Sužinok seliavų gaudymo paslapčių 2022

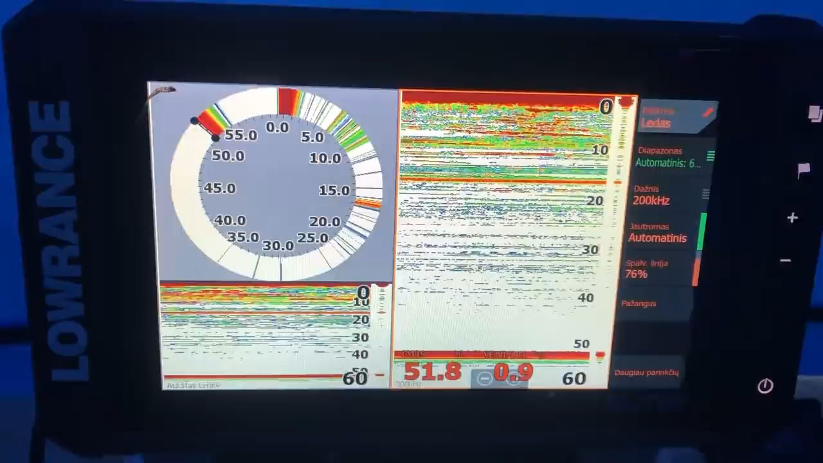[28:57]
51 metras gylis gaudėm ir žuvis, kaip matot, atėjus nuo 5 iki 10, tai skaitykit nuo 8 iki 10 metrų jos labai daug, nes šėrė man, atėjo grimėjom ant džokerio ir paskui visą dieną laikėsi ant 15, nu, buvo apie 20 gal, bet kai pradėjom kelti šią džokerį,
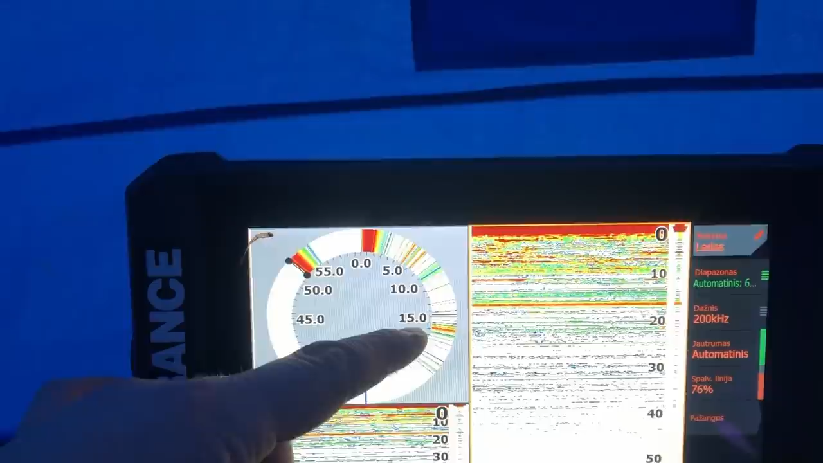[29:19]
jinai kilo ir va šitą mūsų sluoksnį va ir liko. Iš tikrųjų labai fainai,
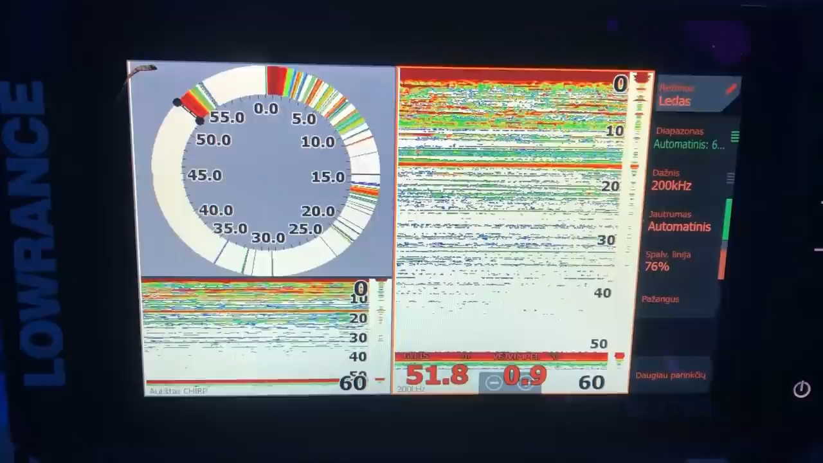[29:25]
geras daiktas echolote pasidaryti, va, ledas,
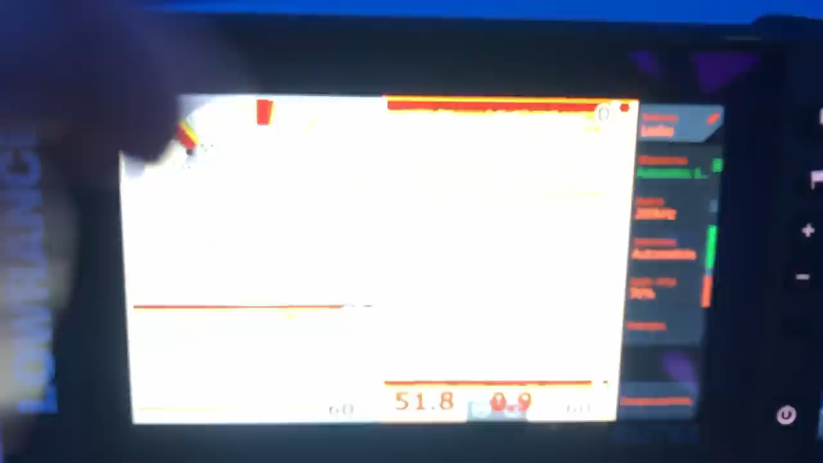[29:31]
tai yra žeminį režimą, gal ateity parodysiu, kaip nusistatyti, ir nusistačiau va,
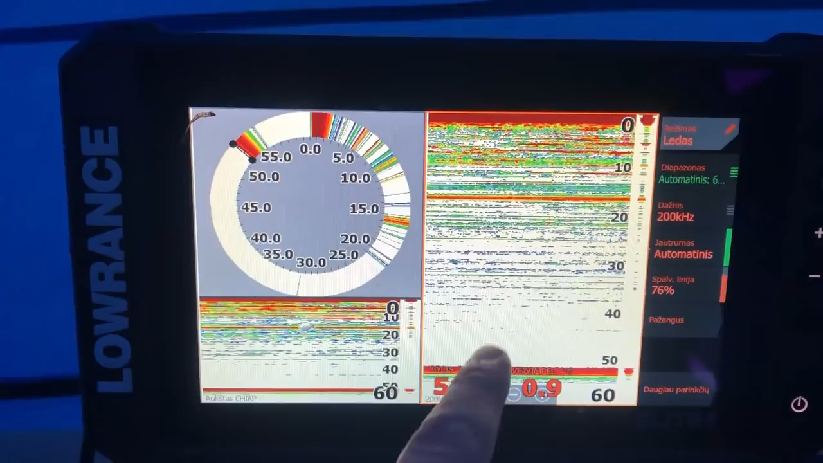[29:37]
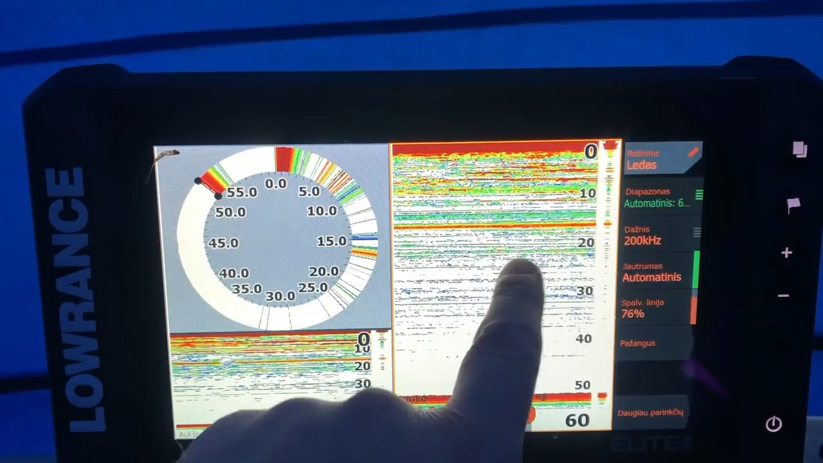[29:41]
vieną ant 200 Hz, lėtesnį padariau skanavimą,
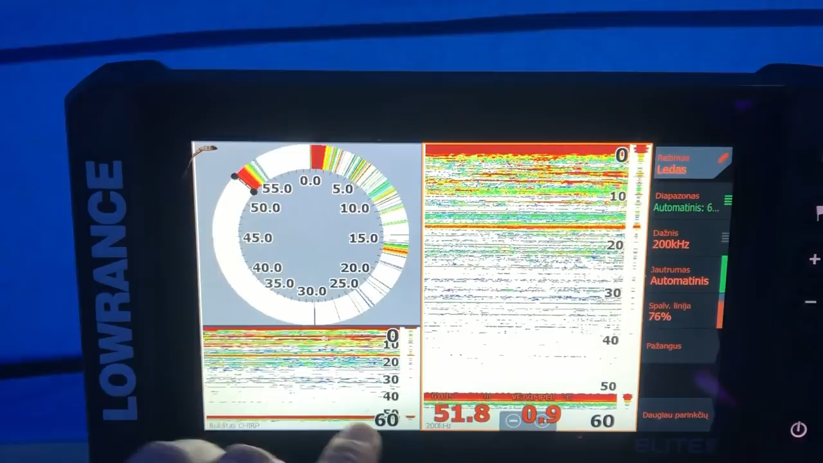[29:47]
apačioj padariau ant aukšto čirpo, ir greitą skanavimą.
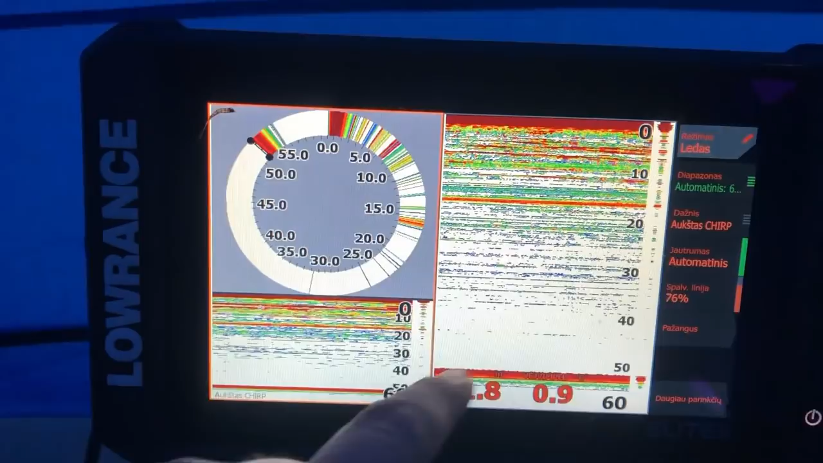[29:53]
Tai tas davė iš tikrųjų, ką tai davė,
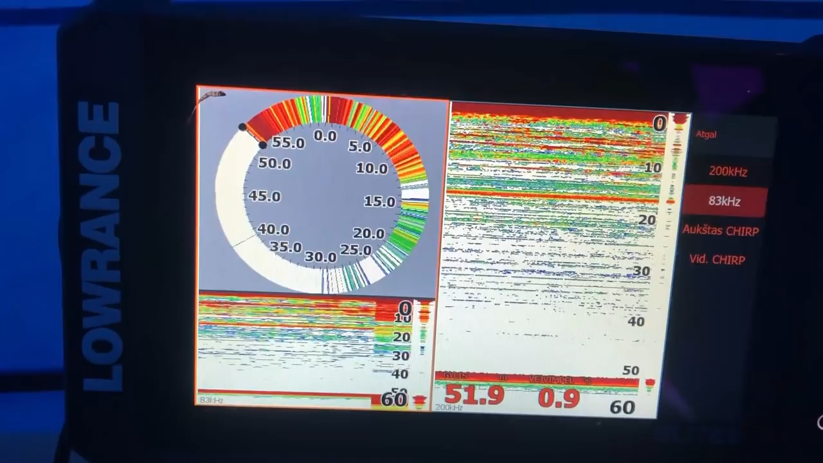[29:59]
kad čia mes matėm savo sistemą, kada leidžia, nes labai greitai skanuoja.
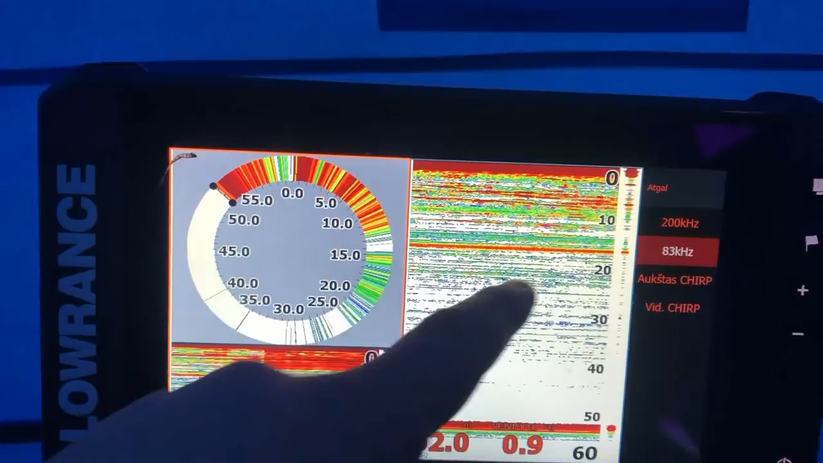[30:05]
Tai va, ir matai sistemą. O šitam ekrane tiesiog stebim žuvį,
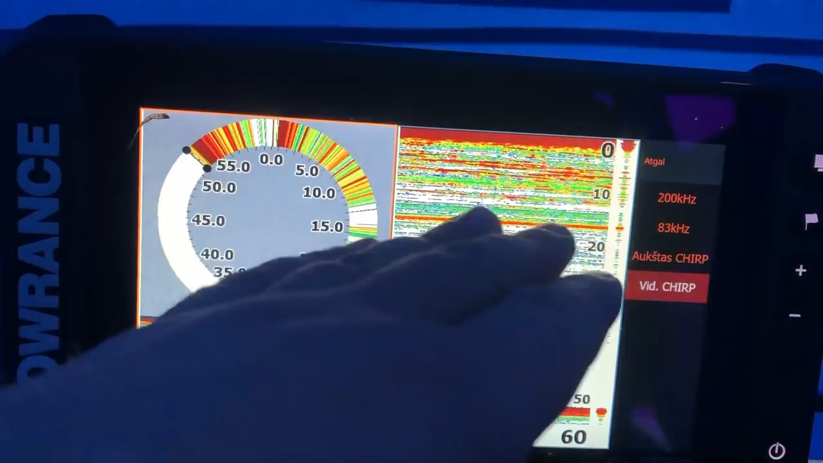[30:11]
kur naina ir lėčiau skanuoja.
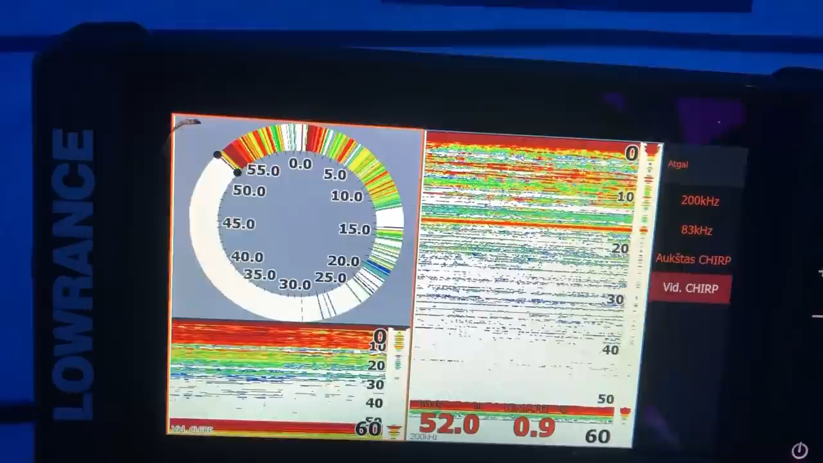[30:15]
Tai va toks va tas va echolotėlis.
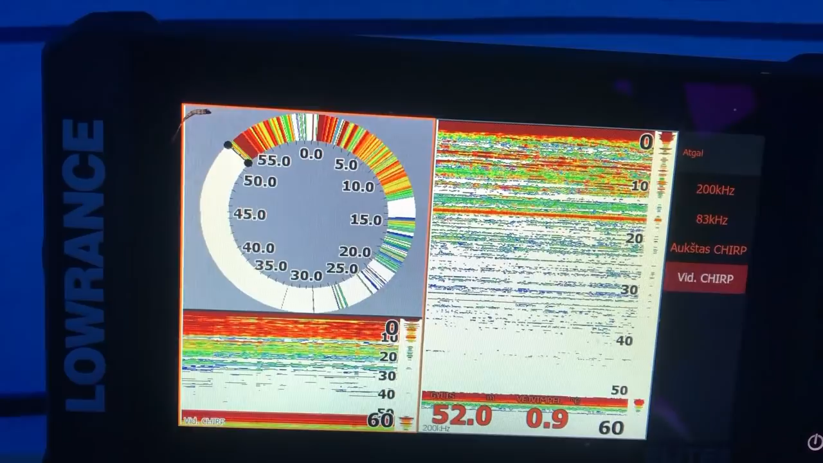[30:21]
Ir vasarą naudojam, ir žiemą, kaip matot, galima naudoti. Tiek, kad va, naudoju 3-in-1 galvą, tai dabar galvoju nusipirkti žeminę tiesiog galvą.
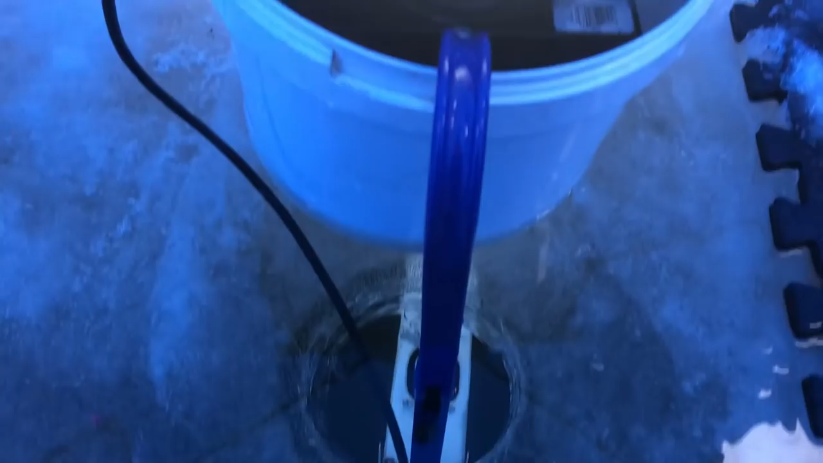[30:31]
Bus ir patogiau, ir bus galima gaudyti lengviau.
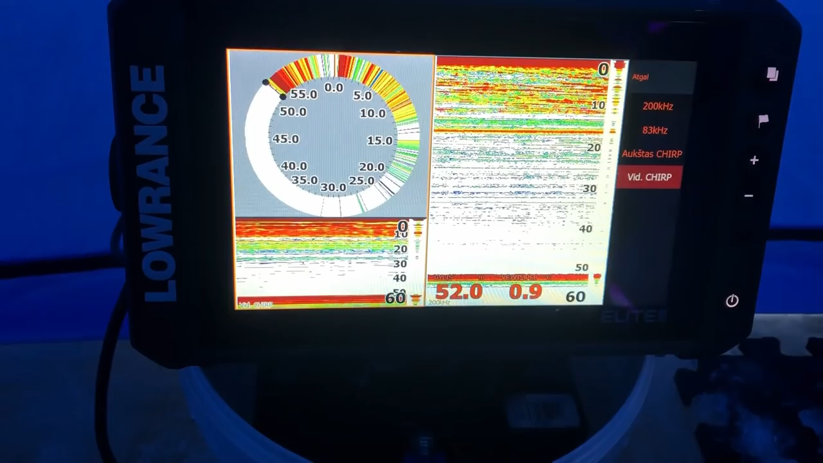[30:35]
O čia, kaip matot, iš ryto, kaip parodėm, prisitvirtinam ant to laikiklio, kuo puikiausiai stovi.
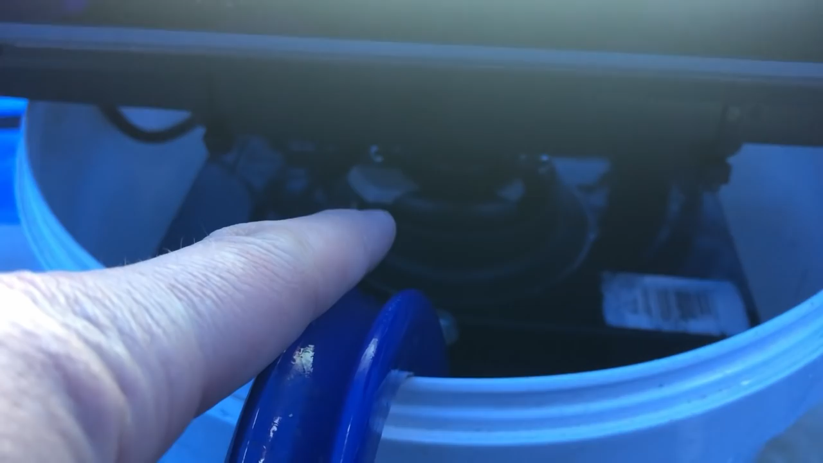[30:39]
Jokių problemų.
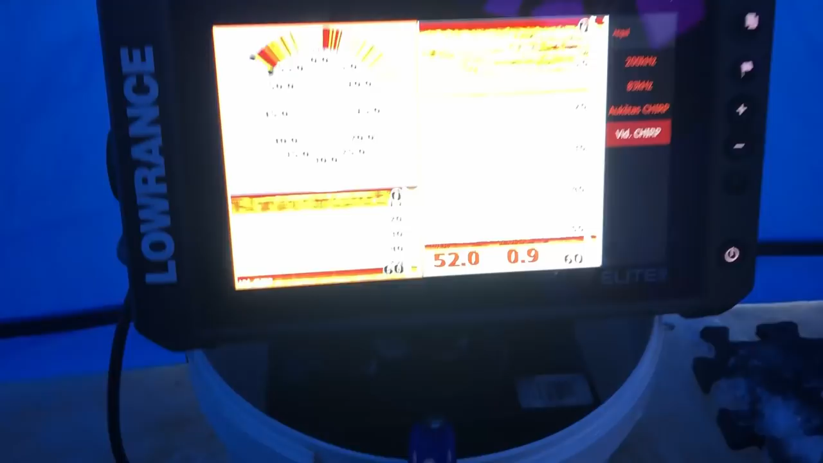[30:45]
Sakyti galim, ką norim padaryti.
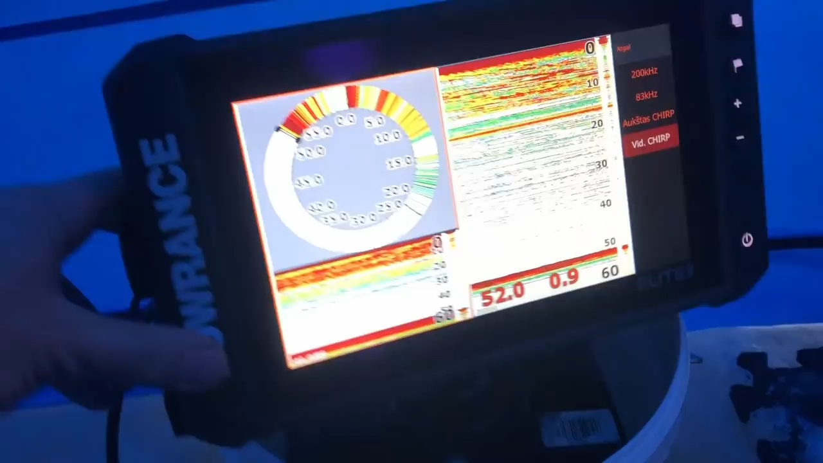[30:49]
Į vieną, į kitą pusę ir labai patogu iš tikrųjų.